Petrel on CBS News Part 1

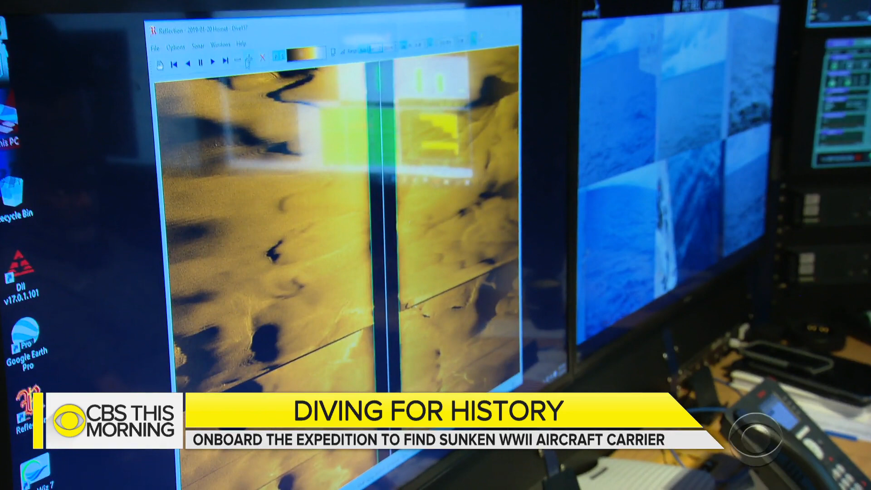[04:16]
The data shows mile after mile of empty seabed, until... That looks like debris.